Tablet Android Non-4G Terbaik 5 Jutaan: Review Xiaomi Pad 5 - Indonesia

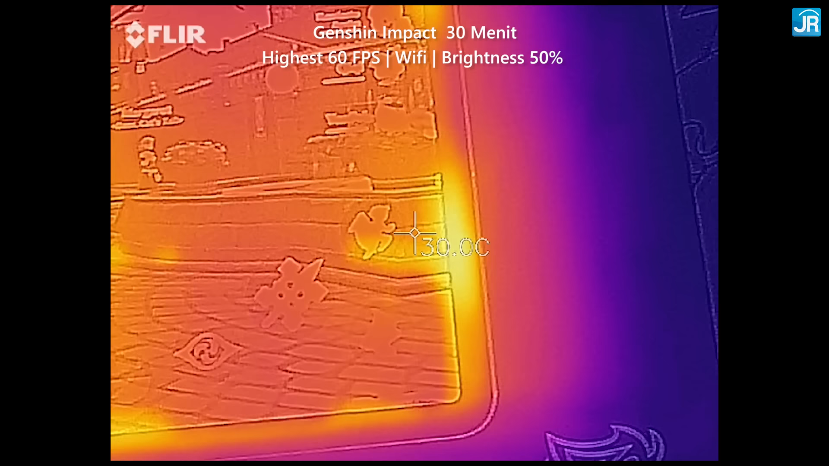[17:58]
kita masuk ke suhunya Genshin Impact 30 menit
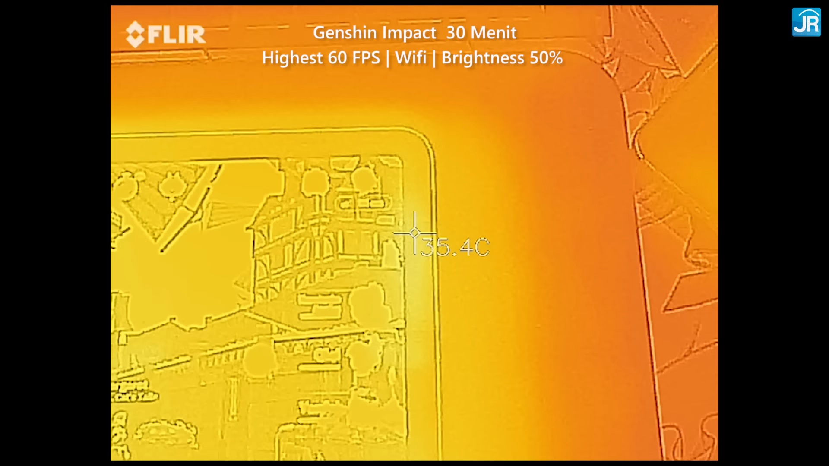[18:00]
On screen: spot 35.4°C
Wi-Fi brightness nya di 50% Highest 60 fps kita dapatkan di layar
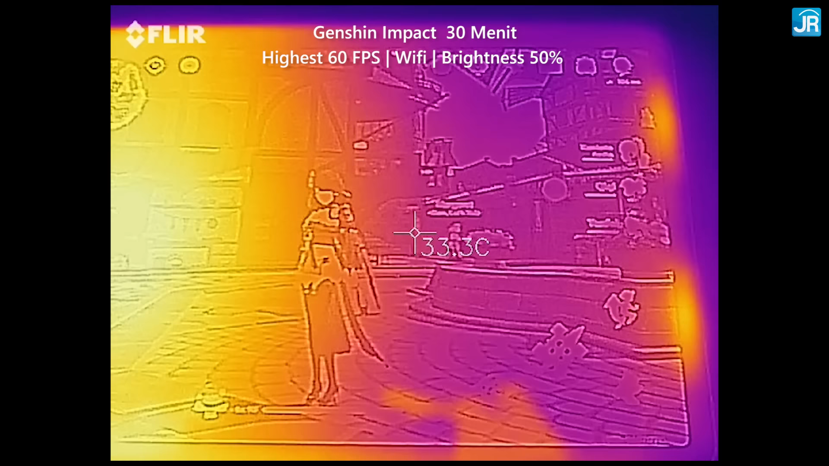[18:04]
On screen: spot 33.3°C
di 33-39 derajat celcius haha
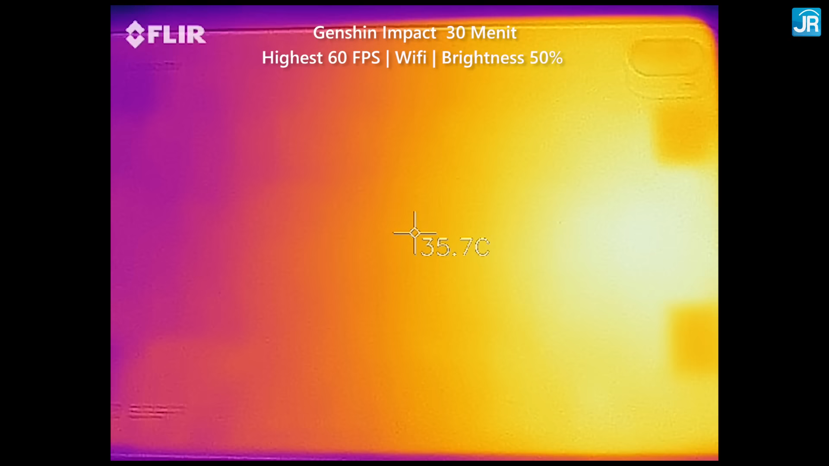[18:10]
On screen: spot 35.7°C
adem bodi belakang di 33-40 derajat celcius sementara itu untuk Lowest 60 fps layar di
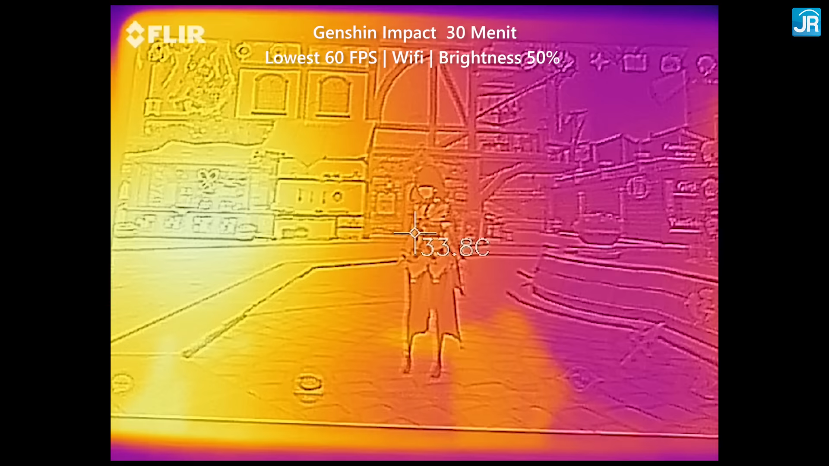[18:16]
On screen: spot 33.8°C
32-37 derajat celcius untuk bodi belakang 33-40 derajat celcius luar
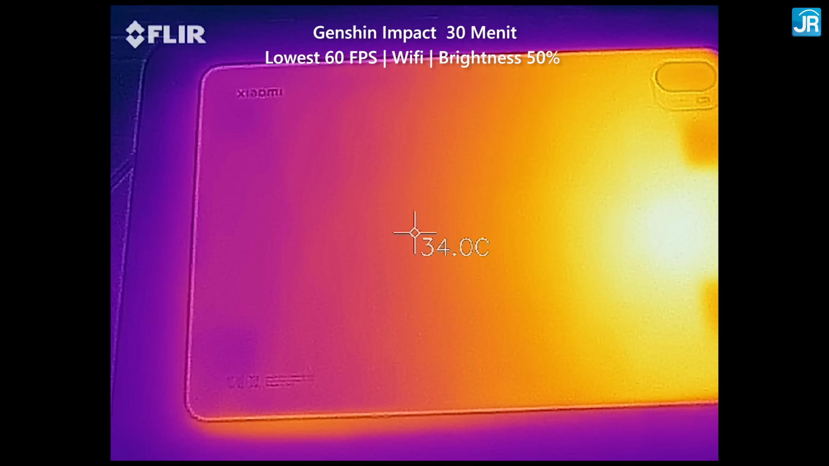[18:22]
On screen: spot 34.0°C
biasa adem bahkan Highest 60 fps tidak ada masalah tentunya ini berkat bodi yang besar area penyebaran panas nya jadi luas banget di sini ya kalau kalian lihat
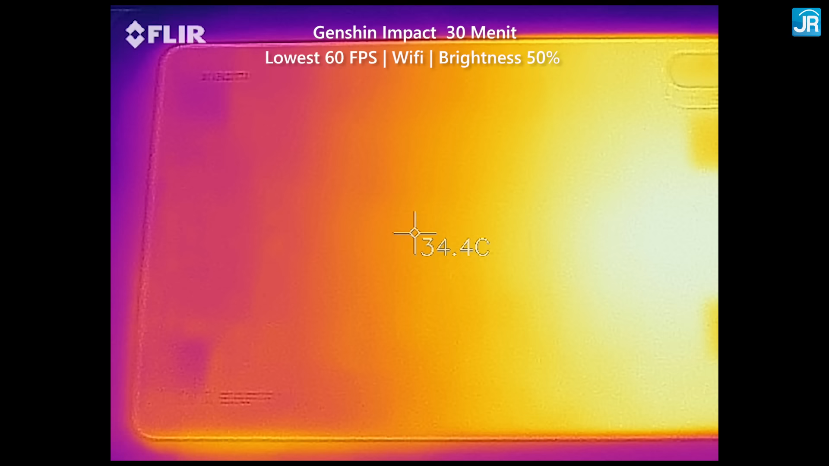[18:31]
On screen: spot 34.4°C
di sini setengah bodi nya masih adem di bawah 35 derajat celcius sudah layarnya besar gameplay nya mulus suaranya mantep,